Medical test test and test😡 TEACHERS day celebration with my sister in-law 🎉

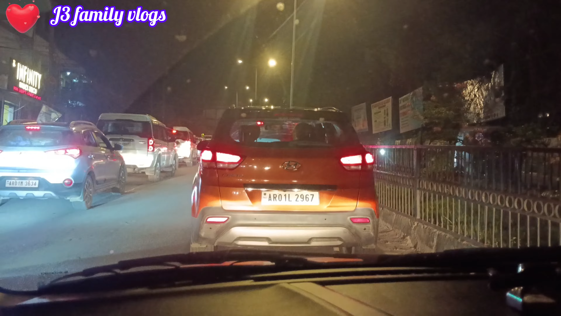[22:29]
देखो गाइस, इतना ट्रैफिक जाम हो रहा है विवेक बिहार में, आप में वो भी मुश्किल।